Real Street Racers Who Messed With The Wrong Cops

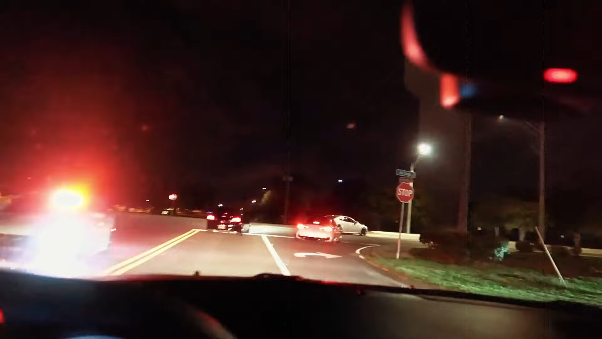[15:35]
The man even recorded the arrest scenes where a bunch of police cars have the racers trapped in a circle.
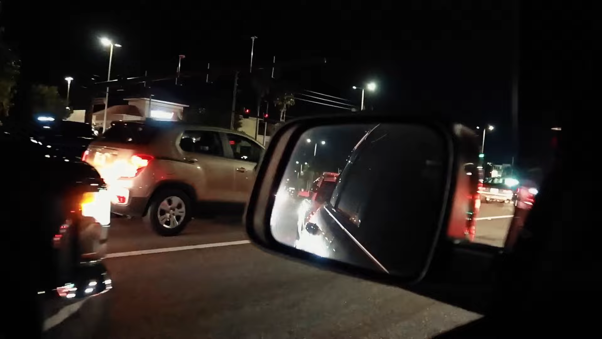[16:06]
and a spectator driving near the event caught the whole scene on his camera.
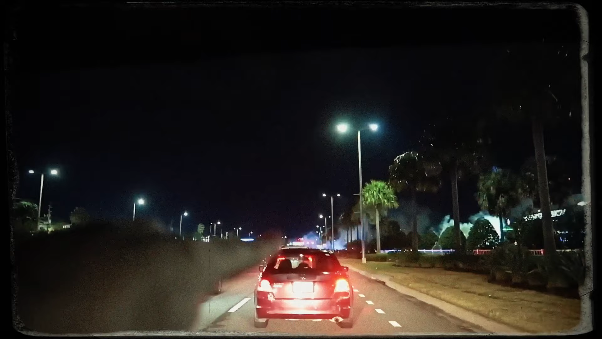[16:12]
You can spot the smoke filling up the air. It is the smoke coming out of the race cars pulling the donuts.
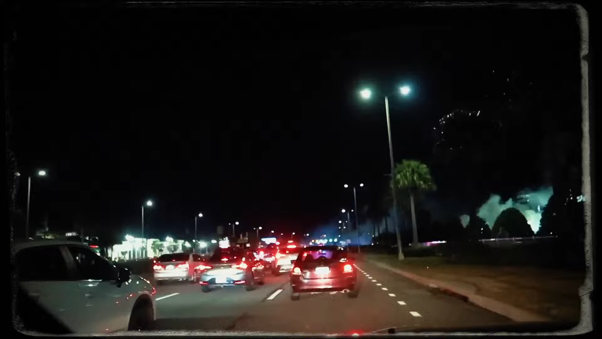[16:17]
The man was smart. He knew there was a cop car behind him and a racing marathon nearby.
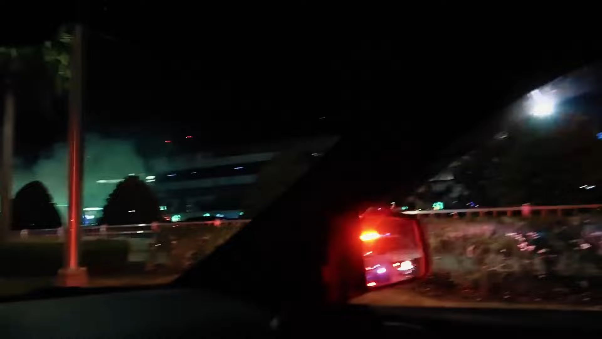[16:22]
As he drove further, the huge amount of crowd confirmed that it indeed was a racing competition that had already started.
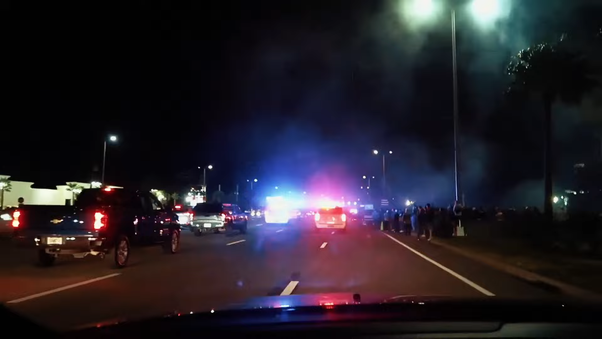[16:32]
The undercover cop probably knew because that is when he turned on the siren and gave away his identity. A race car had fled the event, and the cops were now after him. The cop car behind the witness sped up and darted past the competition.
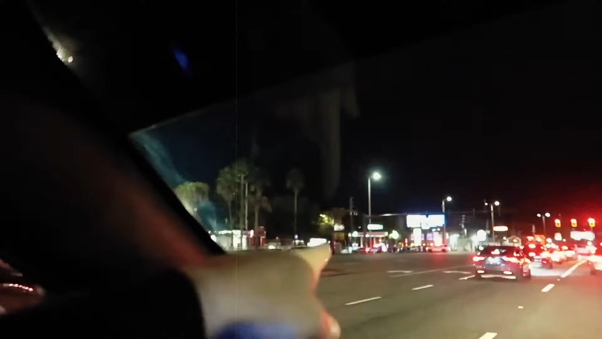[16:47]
A few miles down the road, the man recorded the same racer that had fled the event being captured.
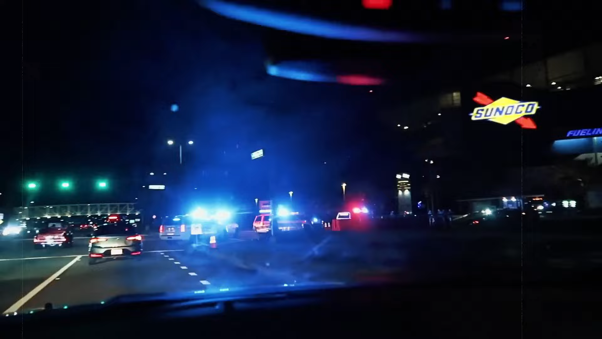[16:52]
His car was being towed and a whole fleet of cop cars had him trapped.
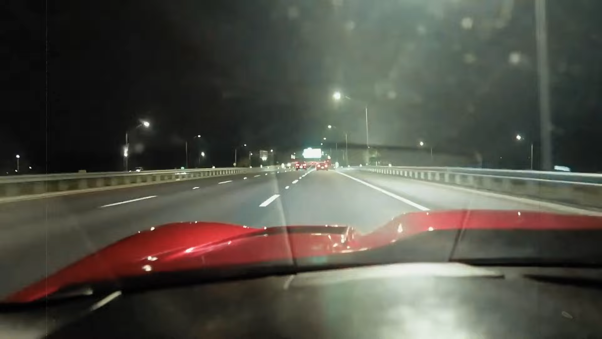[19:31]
But the patrolling cop cars ruined their plans for the evening. A driver recorded more than eight race cars darting at full speed on the road. He then spotted the same cars stopped by the police a few miles down the road. It was definitely not the best day to take out their race cars. Now, all the race cars will be seeing the entrance of the impound lot rather than the sweet finish line.